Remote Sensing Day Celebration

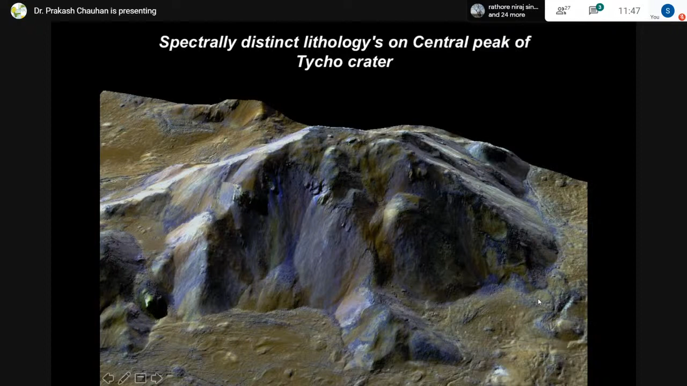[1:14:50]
which you do for the lunar surface today. using this spectral analysis, you know, people were also able to identify different type of minerals or the new minerals which I talked about,